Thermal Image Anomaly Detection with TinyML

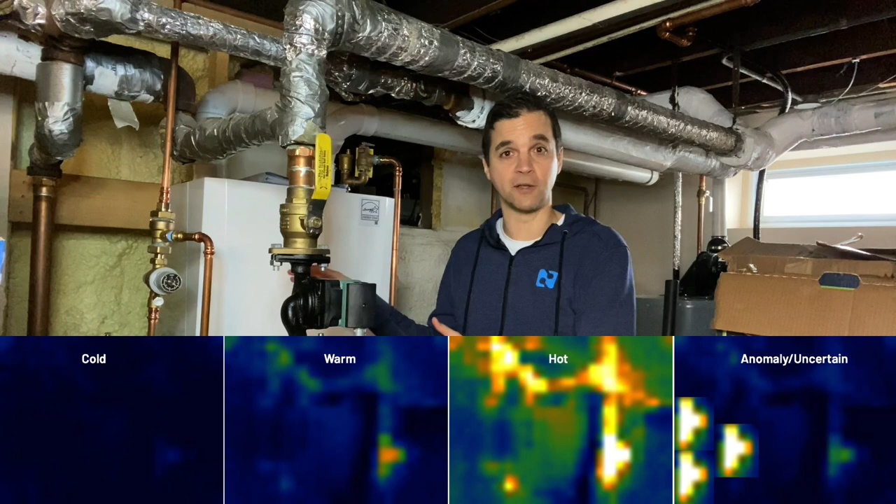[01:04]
Think of scenarios such as extra heat appearing where it shouldn't such as around this pressure relief valve here that's normally cold but runs really hot when activated.